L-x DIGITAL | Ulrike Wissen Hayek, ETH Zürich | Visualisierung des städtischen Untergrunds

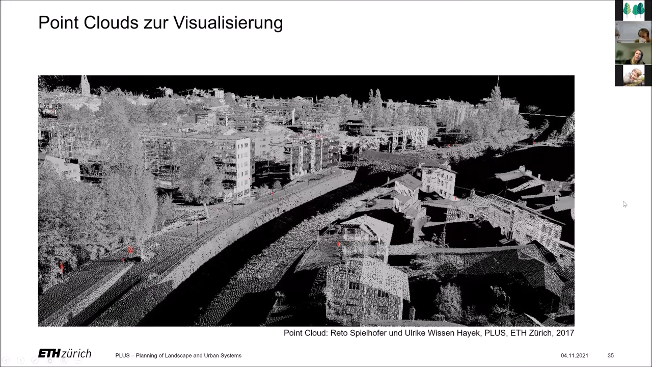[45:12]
Lollipop-Trees und eben auch die Leitungen, die dann im Untergrund dargestellt worden sind, alles noch recht schematisch. Wenn wir jetzt Point Clouds verwenden würden, hätte ich ein präziseres Abbild der Realität. Und wir an unserem Lehrstuhl, wir haben zum Beispiel eben einen Terrestrial Laser Scanner, den Riegel VZ1000, mit dem kann ich 1200 Meter gut weit scannen und so die Landschaft sehr realitätsnah aufnehmen.
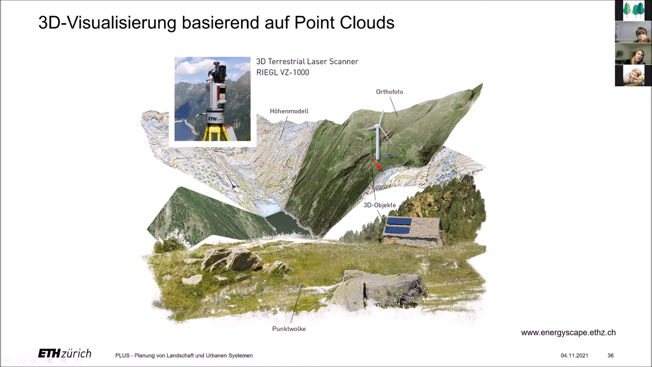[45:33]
Wir haben hier eben auch eine Kamera, mit der ich dann, mit den Bildern kann ich die Punkte einfärben und das Ganze mit weiteren Geodaten verknüpfen,
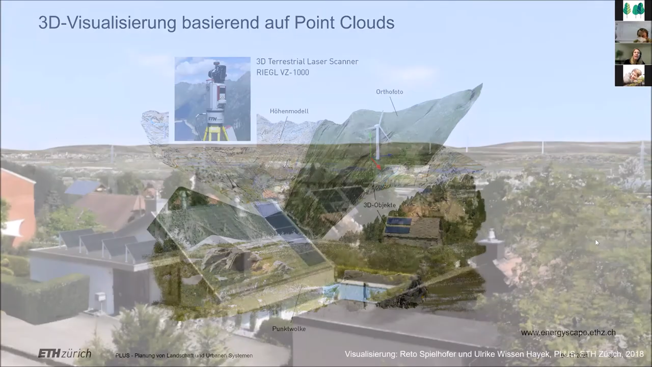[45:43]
um eben sehr realitätsnahe Repräsentationen zu erstellen von unseren Landschaften und wie Frau Litschka eingangs erläutert hat,
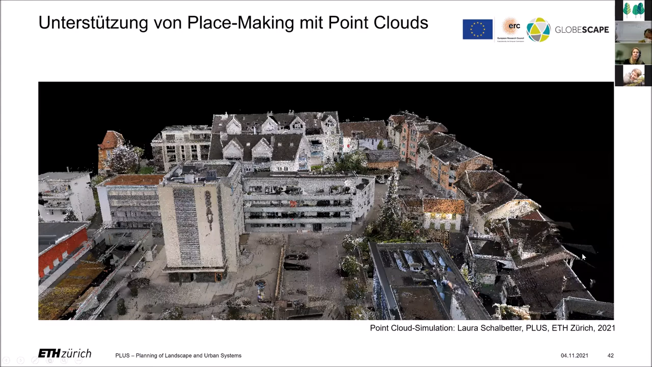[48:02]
Und unsere Siedlungsgebiete haben hier eben auch einen Mangel. Und um da weiterzukommen, nutzen wir eben auch diese Point-Cloud-Simulationen. Und im Moment ist eine Gruppe bei uns dran,
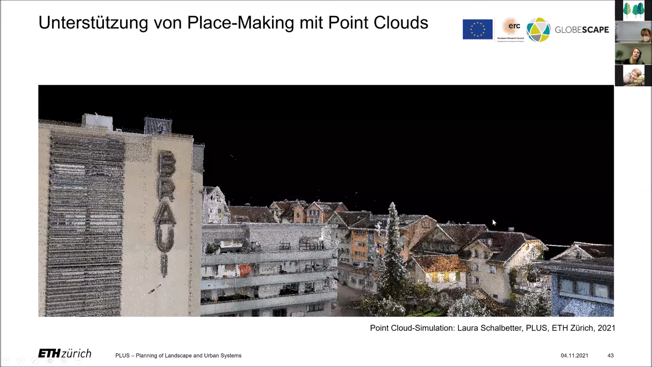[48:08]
hier auch ein Spiel mit diesen Punktwolken-Simulationen zu entwickeln, die eben Quartiere exakt nachbilden und hier Veränderungen dann zulassen, die eben Leute wirklich sich reinversetzen lassen in ihre Quartiere.
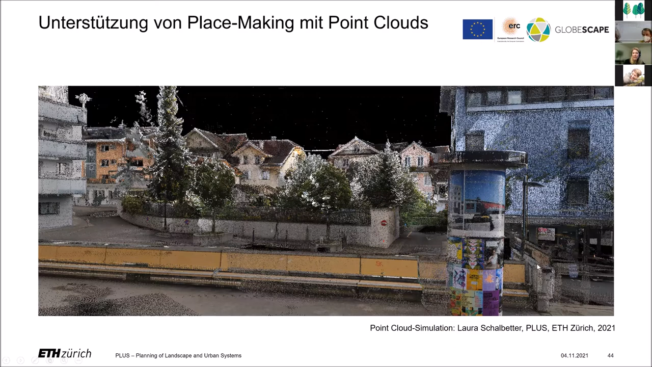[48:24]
In einer Masterarbeit ist auch ein Urban Sketch Tool entwickelt worden von Pascal Hofer.
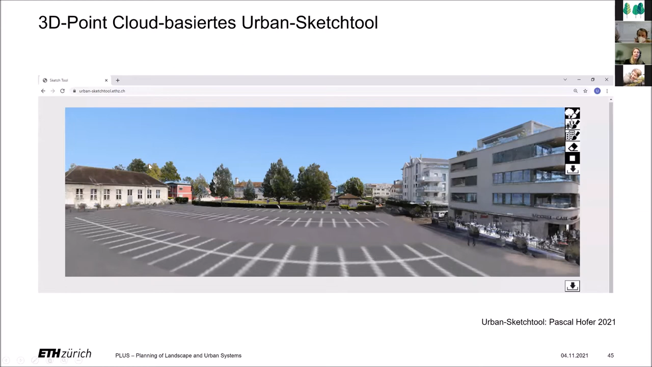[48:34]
Er hat, also da sieht man wieder, diese Punktwolken-Simulationen,
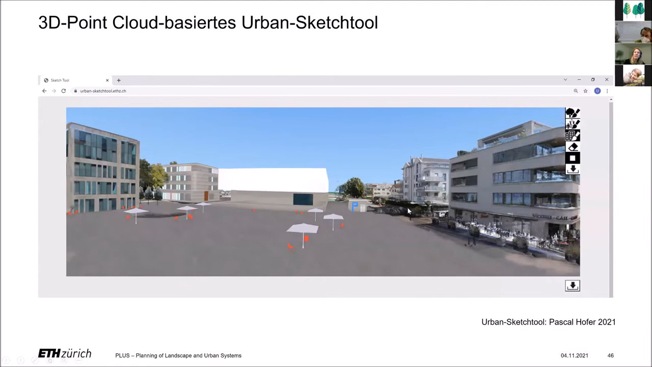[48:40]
hat hier für diesen Platz unterschiedliche Entwicklungsmöglichkeiten simuliert und das Ganze dann in einem Web-Tool aufbereitet,
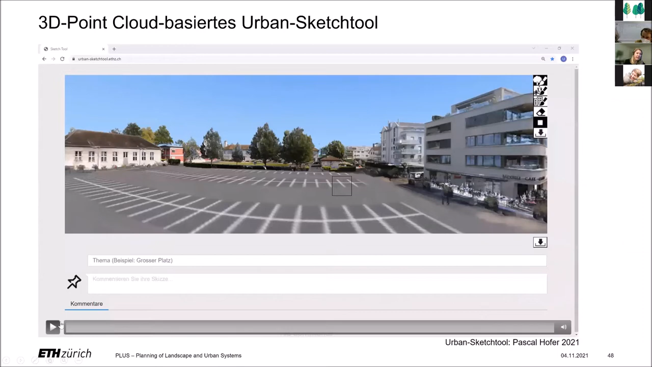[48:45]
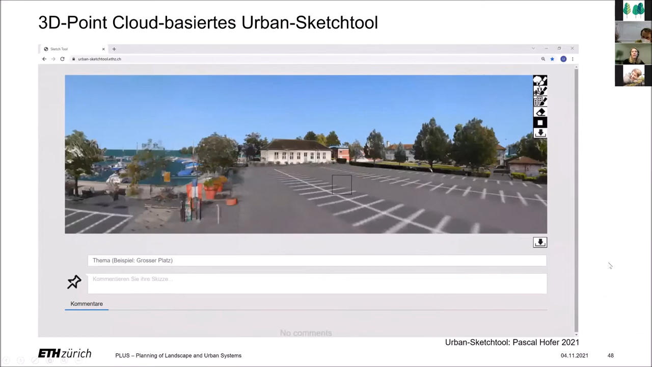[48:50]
in dem eben die Nutzer sich diesen Platz in 360 Grad anschauen können und dann mit
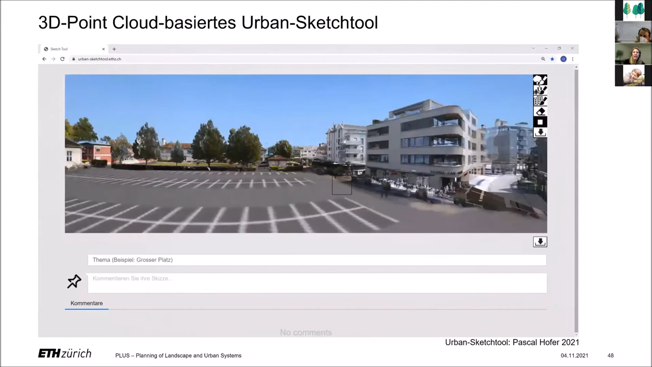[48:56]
Werkzeugen hier am Rand eben diesen Platz selber verändern können. Mit diesen aufbereiteten Szenarien, da ist natürlich eine Eingrenzung da, aber so dann doch ohne bestimmte Software zu installieren, ohne zeichnerische Fähigkeiten zu haben, hier selber Szenarien zu erstellen, also eben zum Beispiel eben auch eine Tiefgarage, die es dann ermöglicht,